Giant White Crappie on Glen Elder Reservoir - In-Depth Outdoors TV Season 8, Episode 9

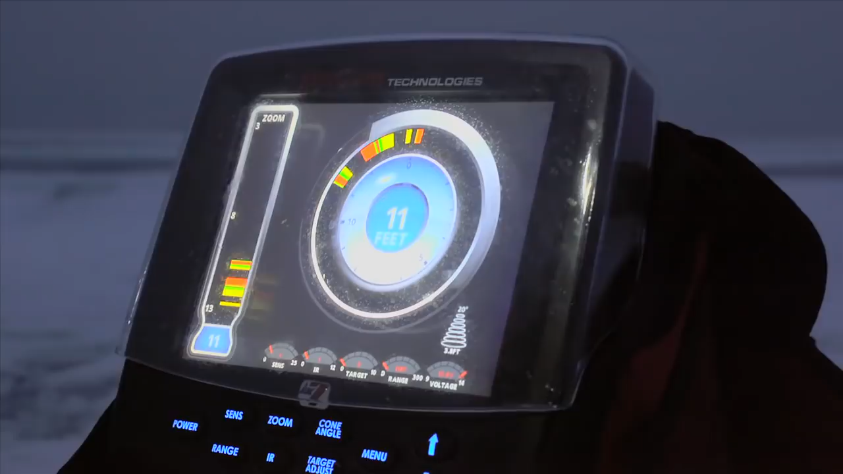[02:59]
On screen: depth 11 ft
Here it comes. Come on. There it is. Oh.
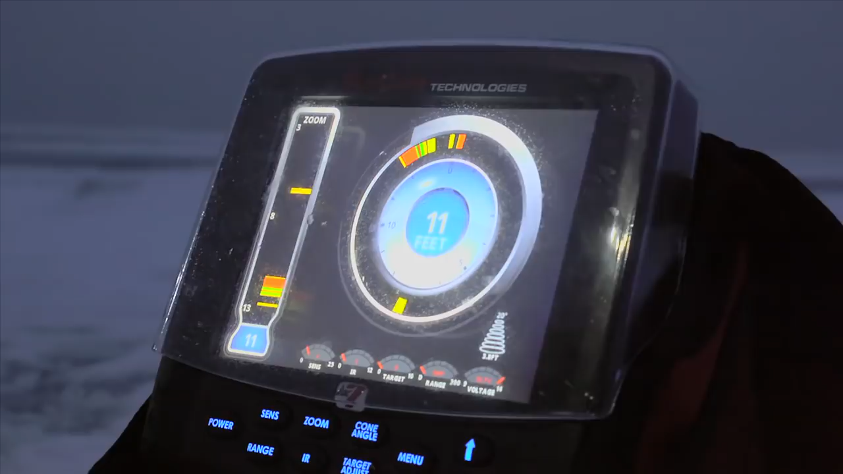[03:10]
This was hanging on it. Don't you be going too up on me, bud. Oh, you're not going to get a chance.
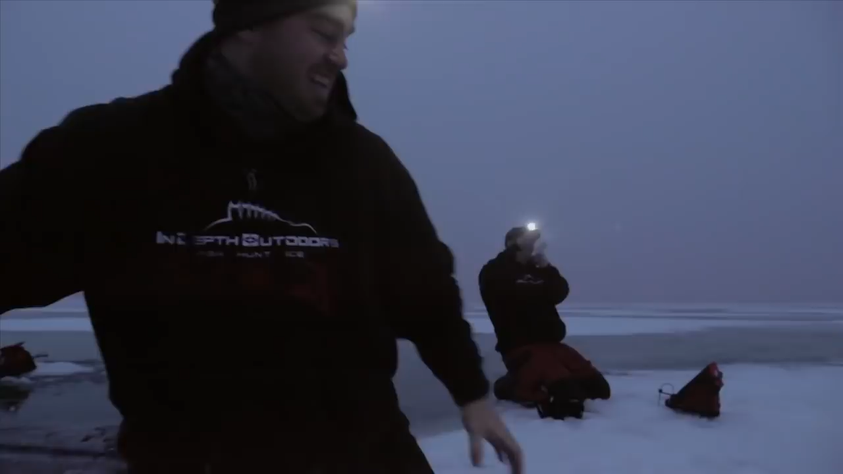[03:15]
Oh, no, I missed him.
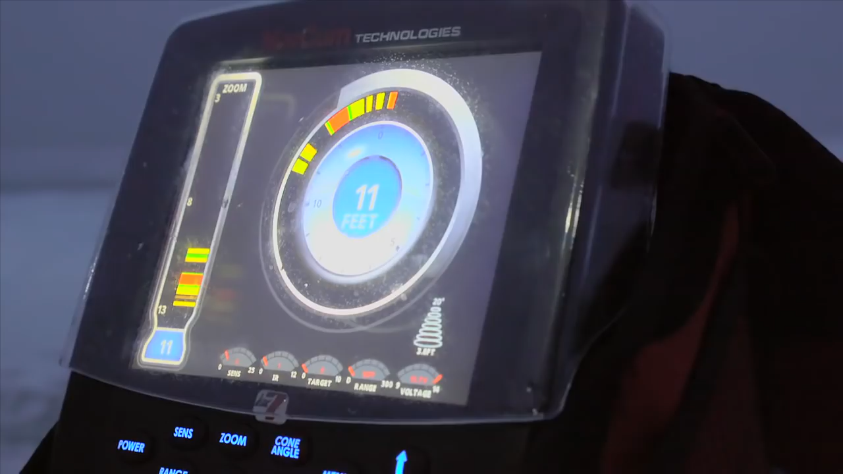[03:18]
Another one right away. Coming. Come on.
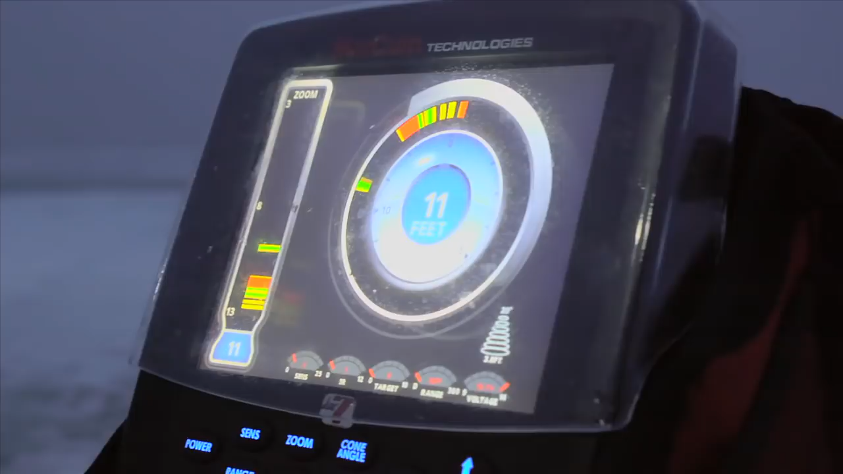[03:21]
On screen: depth 11 ft
There. That was an upbite, James. My line just went slack. Really? Look at this fish.
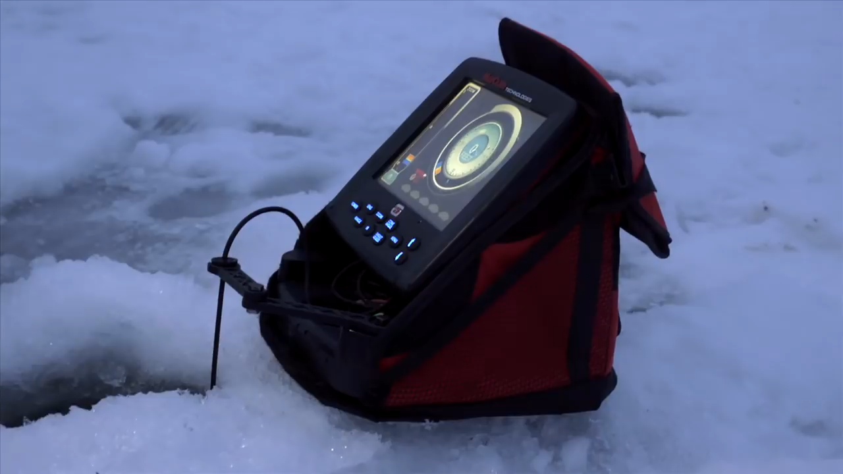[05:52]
Waiting for me to drop back down and catch another one.
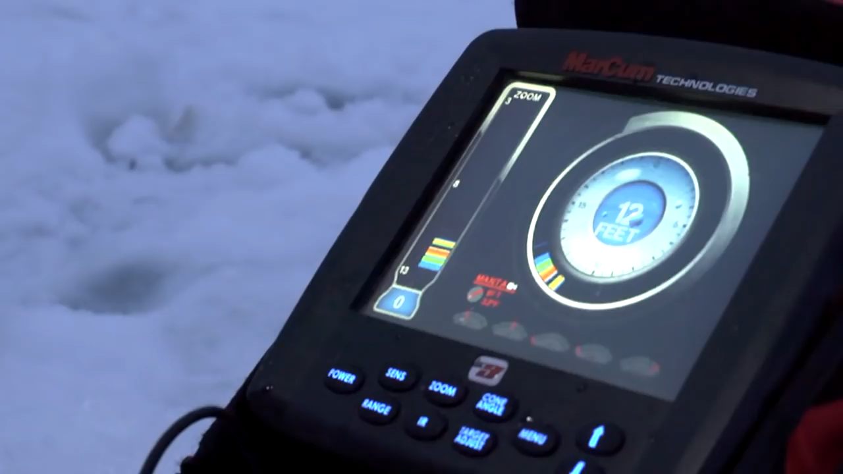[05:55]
On screen: depth 12 ft
There they are. That's what a crappie guy loves to see. Bait's dropping down.
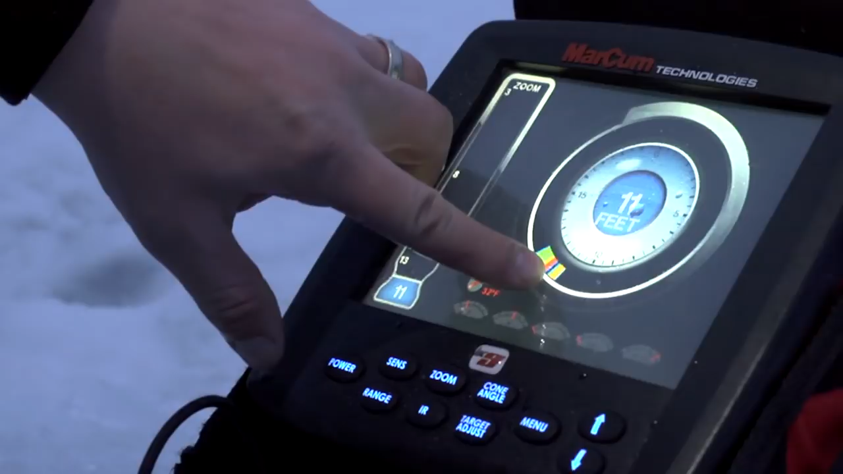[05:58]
On screen: depth 11 ft
Big mark sitting there waiting for him. See if we can't catch him. Got him.
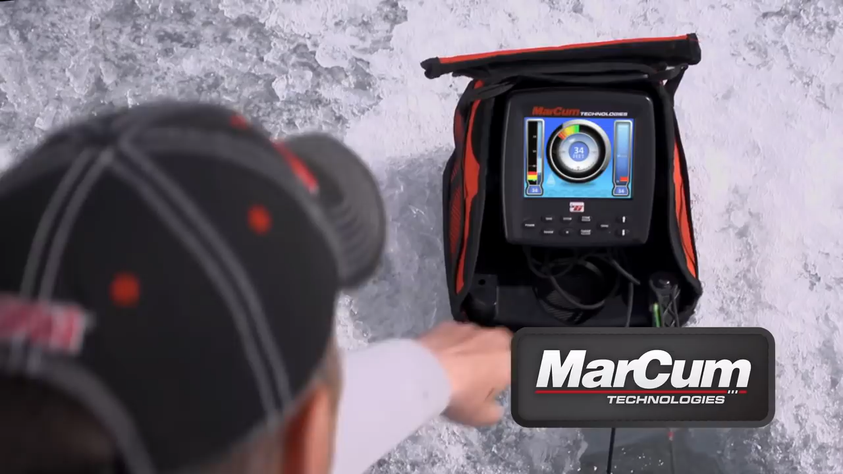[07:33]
An on screen dashboard that puts critical information at your fingertips.
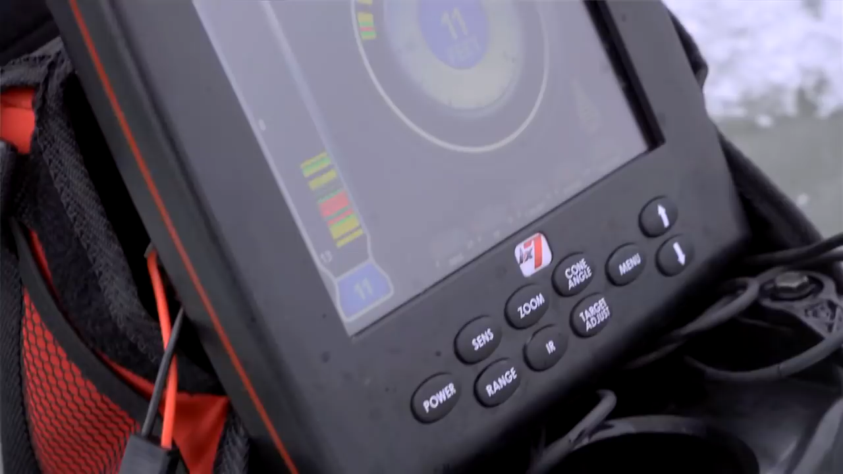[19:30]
Two of them there, huh? Yep. There comes one. Got him.
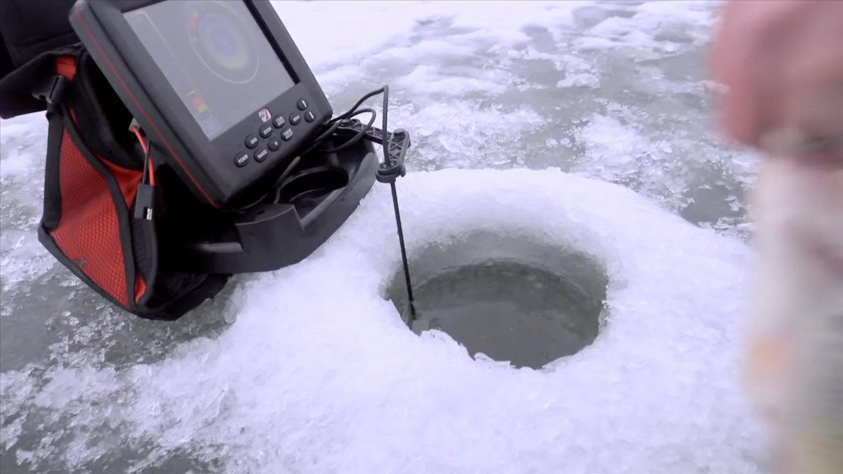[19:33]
One going down, one coming up.
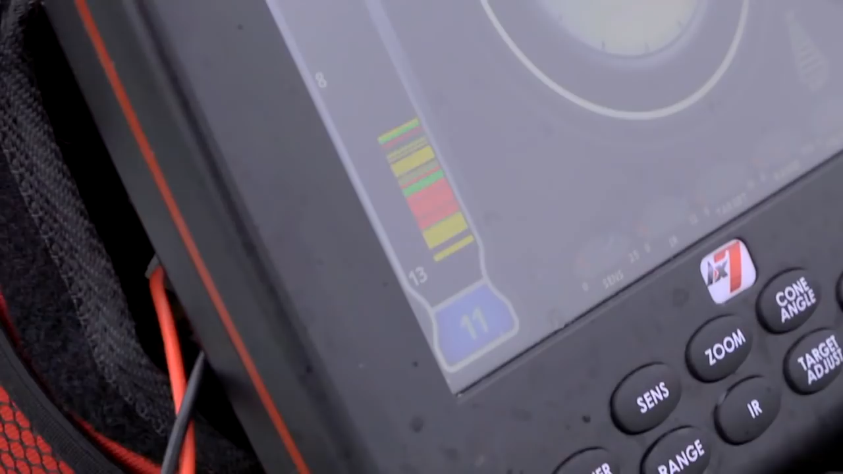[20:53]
Don't miss it. Oh. Look at these things. There's another one down there.